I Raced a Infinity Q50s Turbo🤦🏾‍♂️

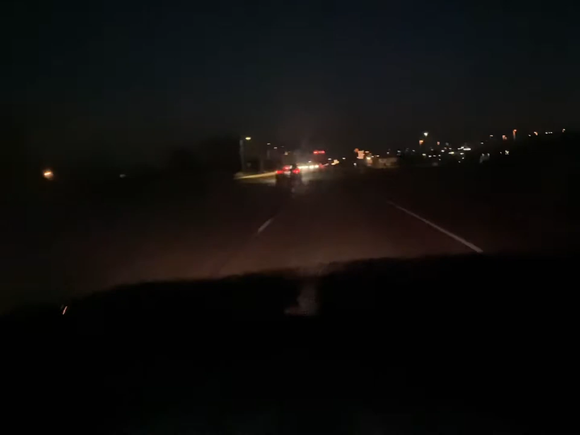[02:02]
That turbo dangerous, boy. I told you it's gonna kick in. That bitch is dangerous.